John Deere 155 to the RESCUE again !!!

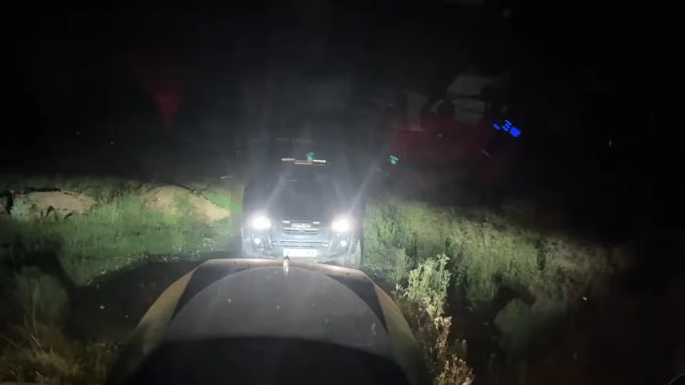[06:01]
I'm holding them. Ditch, Mum, ditch. Mum's just nearly gone in the ditch. Shall I take over? Can't be shit. Keep going, keep going, keep going, keep going. You're fine, you're fine, you're fine. What a disaster this is. Bloody Ashmore Green, isn't okay, it? Okay, keep going, Mum, and I'll go in left. Just go. Keep going, keep going, keep going. Watch the poles behind you.
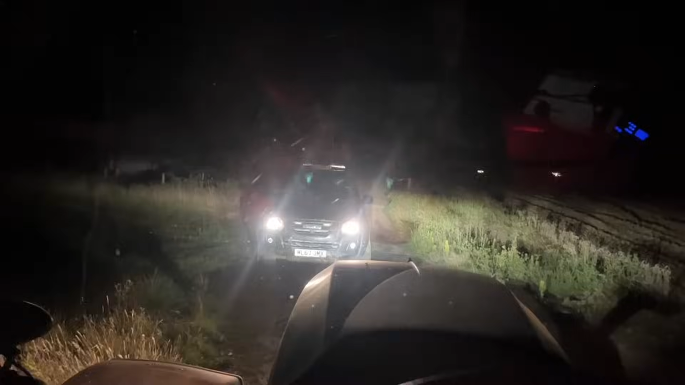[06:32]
Keep going. I don't like it. I don't like it. Keep going, that will do. Stop right, there. Let me out. Ben's gonna get in with you.